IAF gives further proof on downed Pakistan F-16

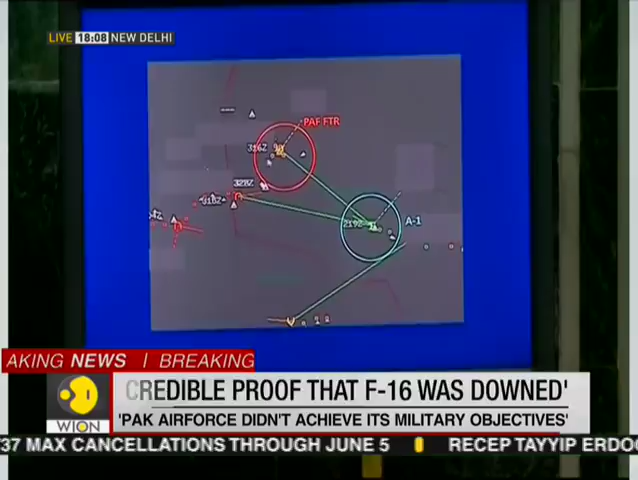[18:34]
and the aircraft in green on the right, which is in the blue circle, is Abhinandan's aircraft.
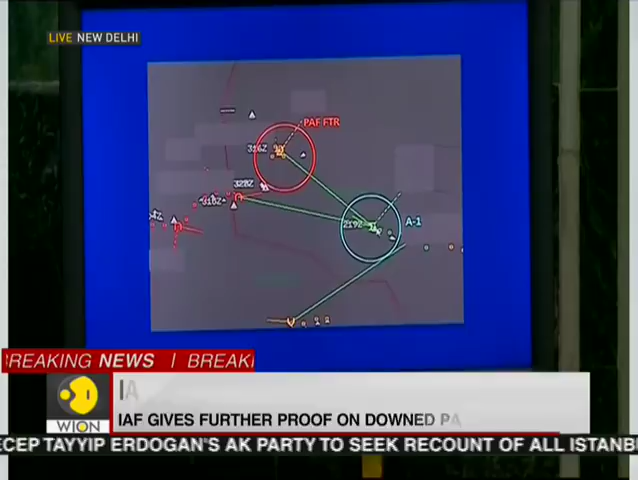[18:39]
This is the radar picture at that point in time.
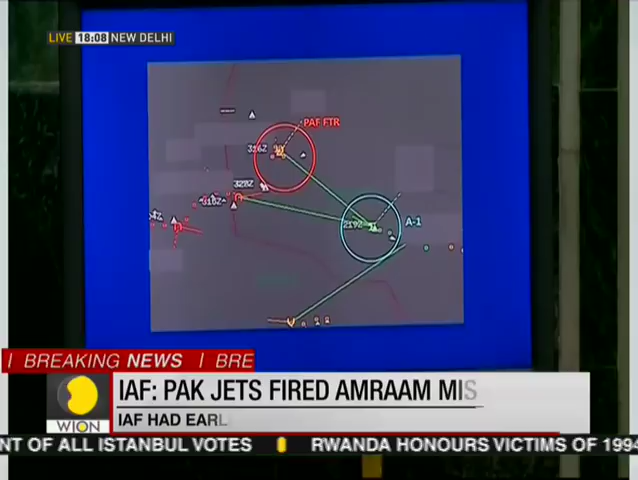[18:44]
And if we see the second picture immediately after, there is no aircraft
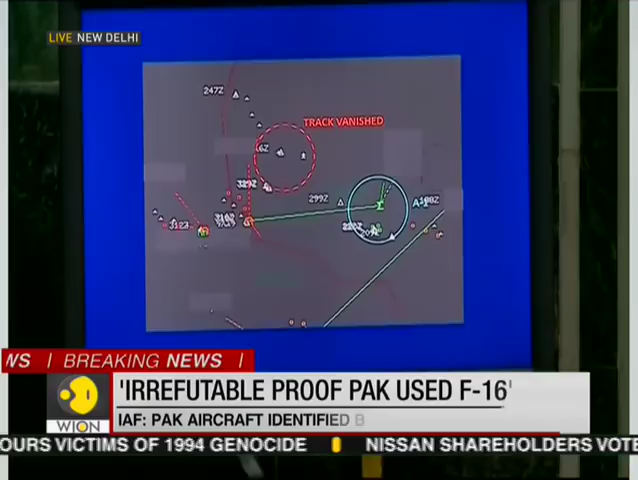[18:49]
in that place which was first, the track which was there earlier in the earlier picture.